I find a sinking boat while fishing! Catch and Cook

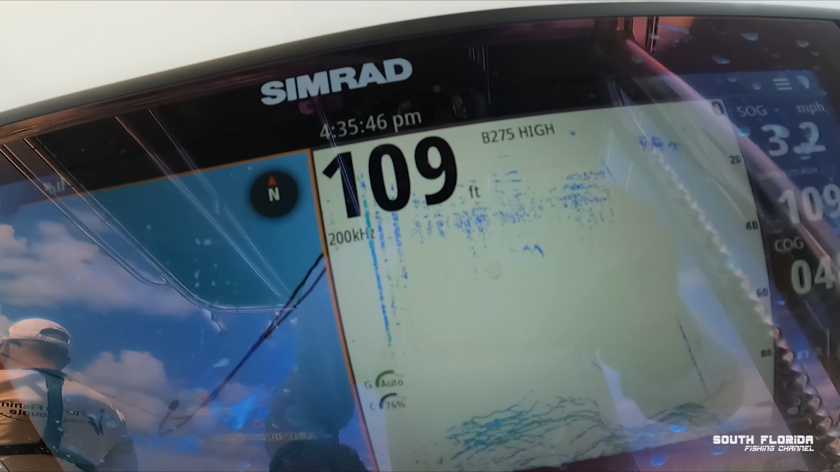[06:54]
On screen: depth 109 ft
Yeah, come get your jig. We're marking fish on the bottom.
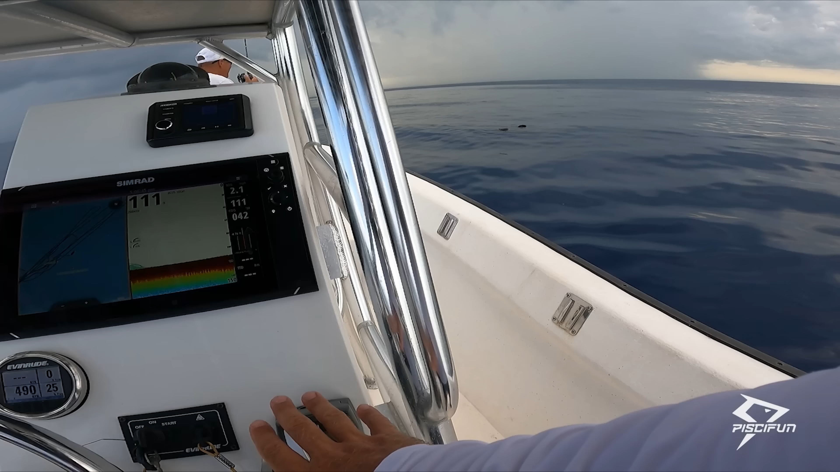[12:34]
There's even slack in the line. Oh, look at all the fish under it. Oh my God, what is all this? Dan, you might want to drop your jig down.